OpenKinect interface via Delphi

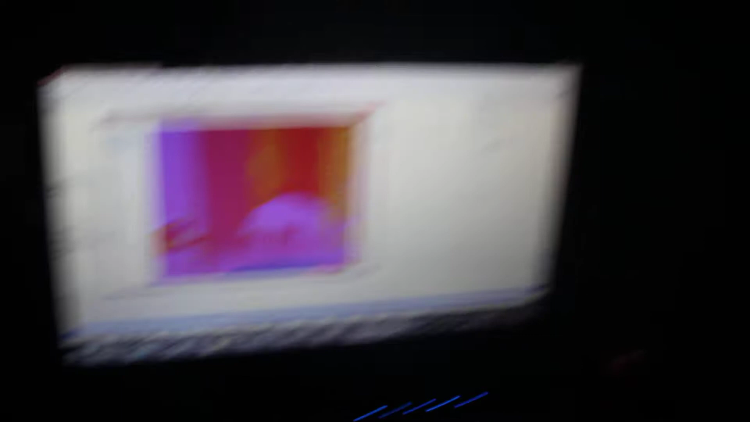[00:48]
You can't see her at all. She's over in that area.
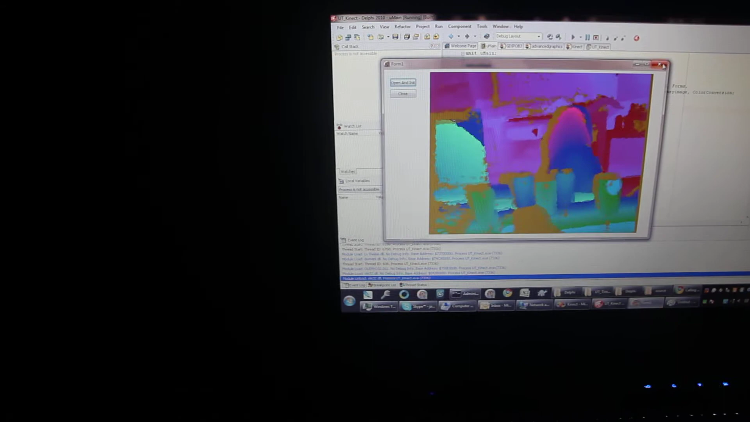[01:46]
And that is the ultimate goal here.
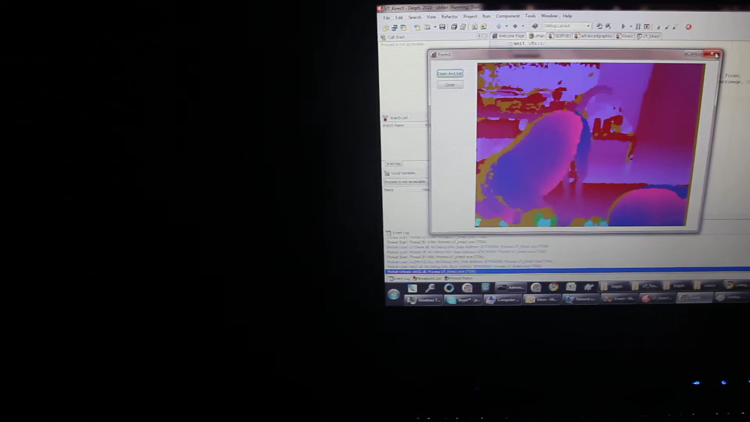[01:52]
So, but as you can see, success. Ada is happy in the dark apparently.